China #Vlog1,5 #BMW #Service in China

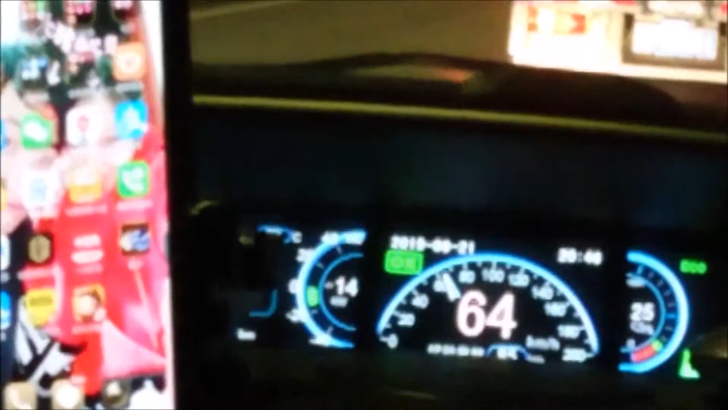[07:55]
Säge ich nicht ein. Morgen muss ich mir das angucken. Aber so sieht es auf der Autobahn mit in der Nacht aus.
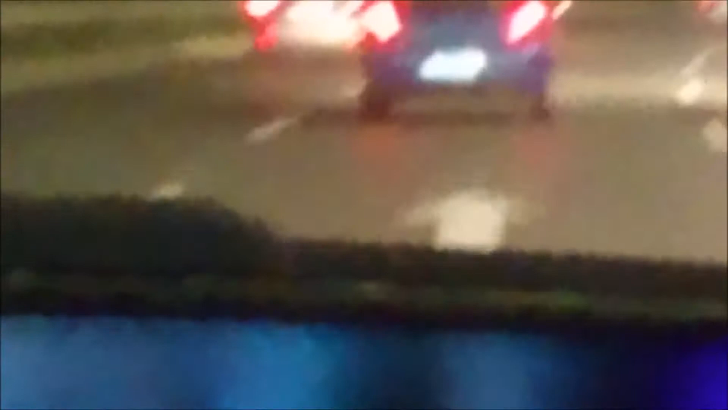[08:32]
Also mit 100 auf der Autobahn. Ganz locker. Immer Elektroauto. Ein Tag später wieder mal bei BMW.